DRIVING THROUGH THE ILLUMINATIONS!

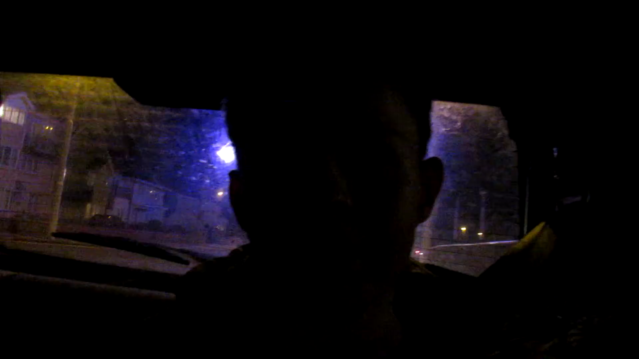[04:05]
Hopefully they're providing me with some good lighting right now. That's probably my favourite thing about the illuminations. Actually, no, but they are good lighting for this. That's what they're supposed to be.
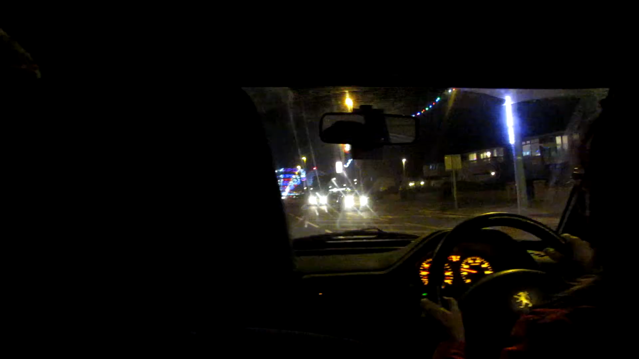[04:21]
They're supposed to be light. We haven't been right through yet, haven't we? What? We haven't been right through yet, haven't we? Not this year, no. We're going right through. What do you think? Andrew, do you want to go right through? Them silly stands at the start, people always stop at them. Sorry, I didn't, I didn't plan the rain.
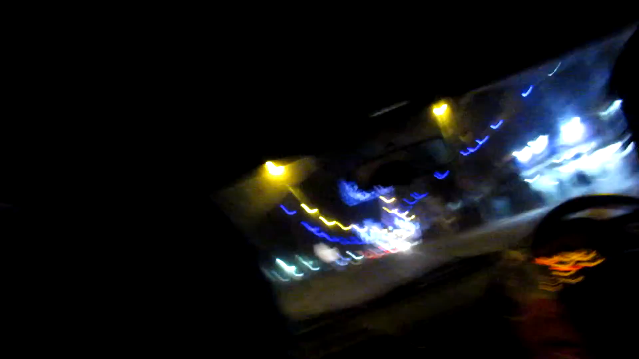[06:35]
I thought they'd have them before, but I could be wrong. I haven't really looked properly at this bit, because we've always been over there.
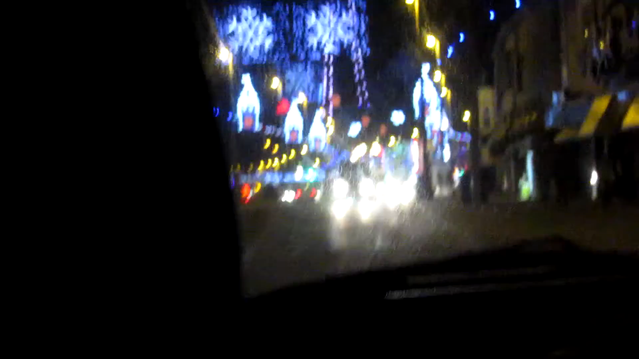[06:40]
Yeah, yeah, yeah. We've always been there, looking at the fireworks, but... I don't know what else there is. This gives us a chance to look at the fireworks. These, I think, are you. These are the fireworks. I swear I've never seen these ones before. No, I haven't seen these before. That's to promote the genting clothes. Yeah. It is, Andrew. I don't sure can they pay for that.
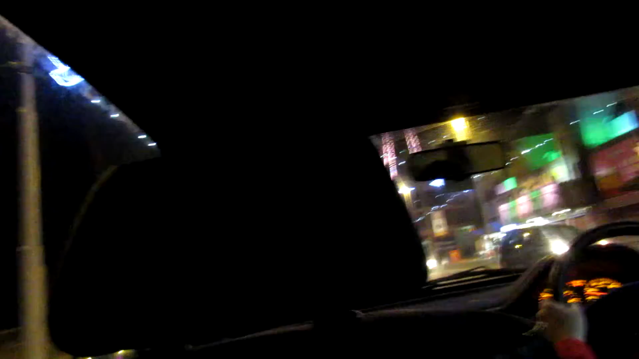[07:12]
I don't know. I just don't think it is. It's a sponsored one now. Oh, another sponsored one. Oh, another sponsored one. Sands. Right here. These are all just sponsored stuff.